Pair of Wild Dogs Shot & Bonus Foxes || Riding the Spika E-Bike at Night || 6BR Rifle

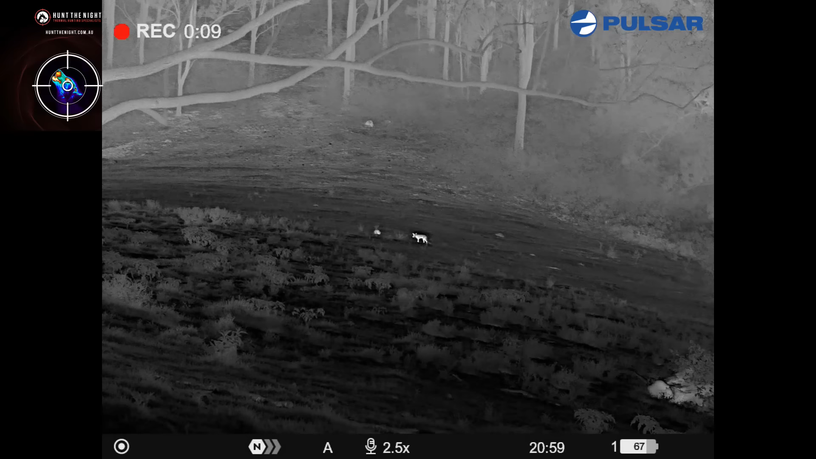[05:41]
I'm pretty sure this is an echidna up here. I've had a fox come in now. He's showing a little bit of interest in that echidna. I don't think the fox is going to be able to hurt him, because on an echidna they're covered in those sharp pointy spines on the outside, but the underside of them, that's soft, so the fox would need to roll him over onto his back, and they're pretty good at avoiding that.
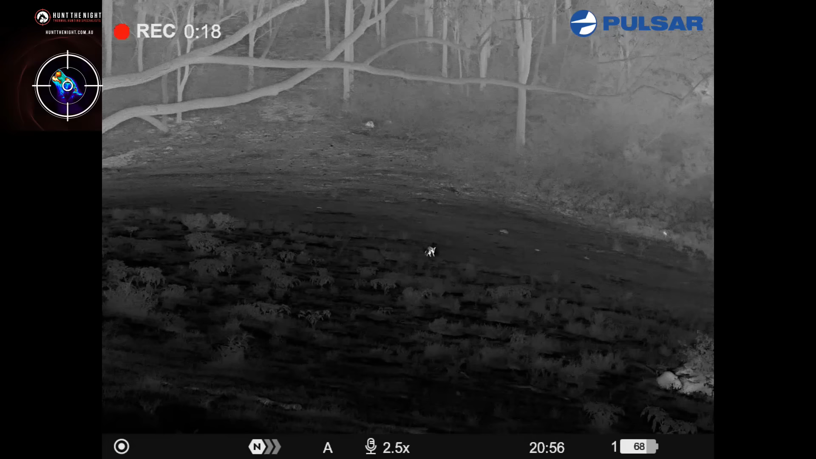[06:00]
But I don't really need an excuse to shoot foxes. Let's give the echidna a hand.
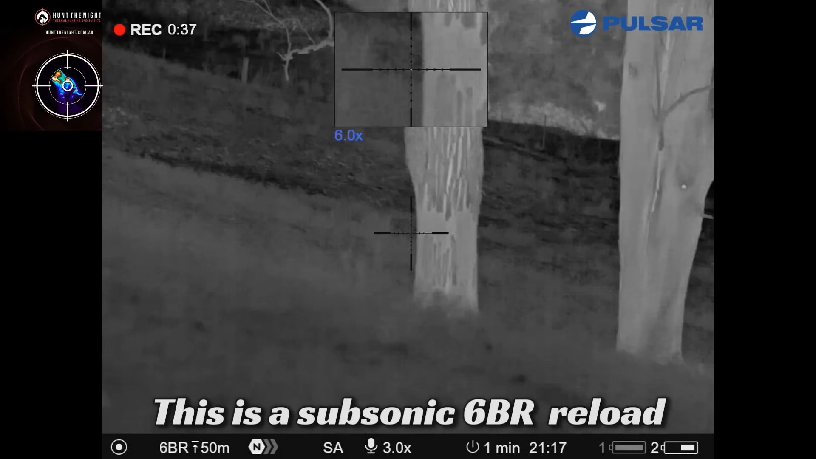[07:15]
There's a fox all the way over there. There's a fox all the way over there.